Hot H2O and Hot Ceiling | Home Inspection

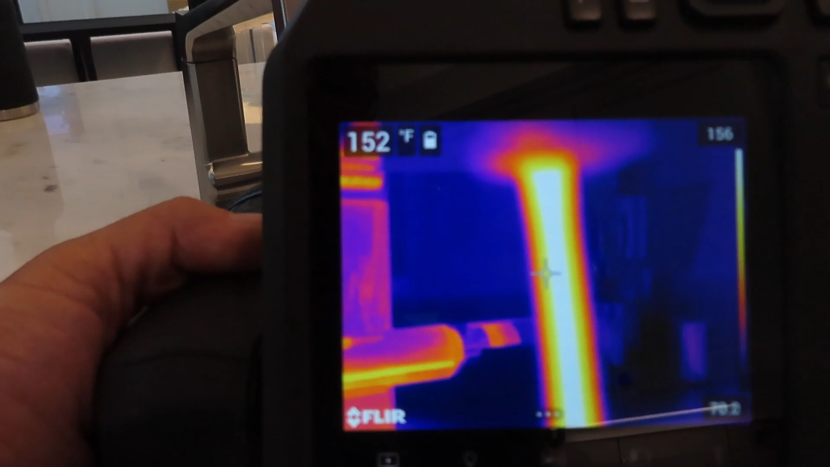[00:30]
On screen: spot 152°F
It's kind of cooling down now. And then too, we've got a little rough that comes over this area right through here.
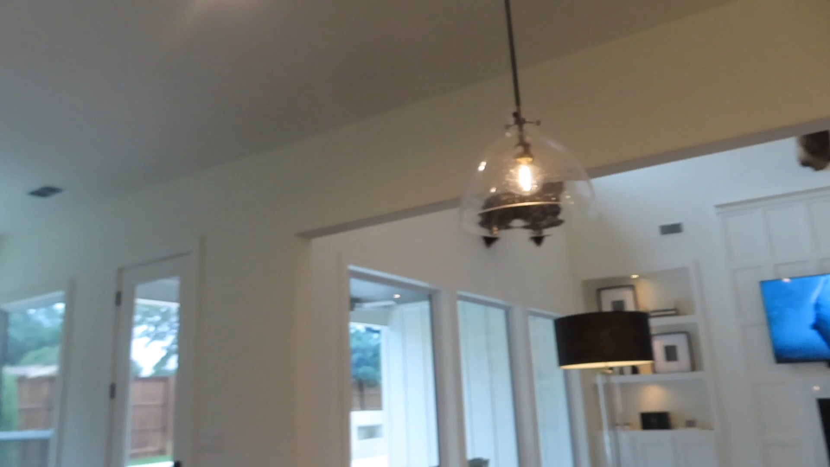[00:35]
When you look up,
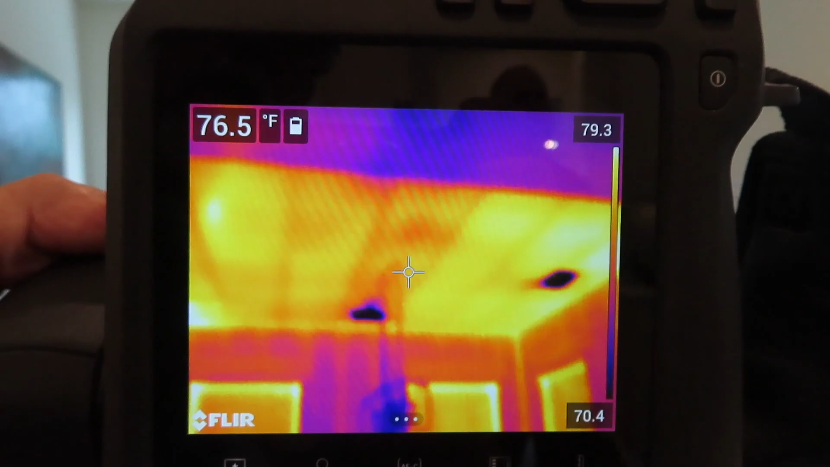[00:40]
On screen: spot 76.5°F
it looks like there's no insulation or something else is going on.
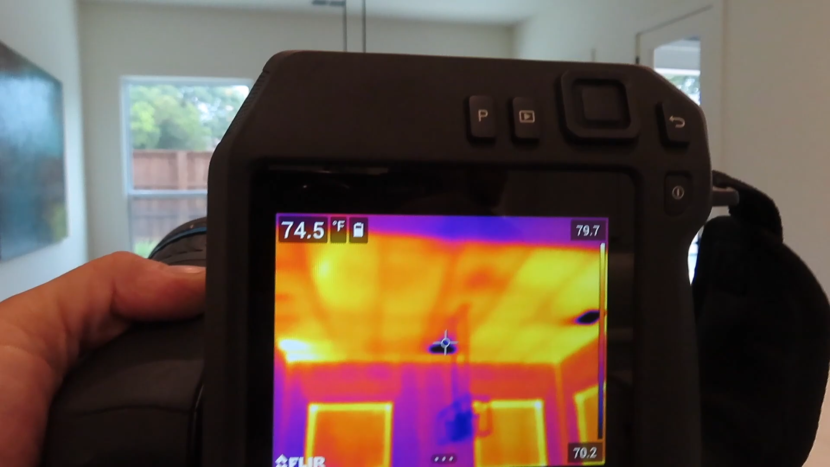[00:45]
On screen: spot 74.5°F
We'd like to go in and investigate, but once again, on a typical design like this, we keep finding that there's no attic access.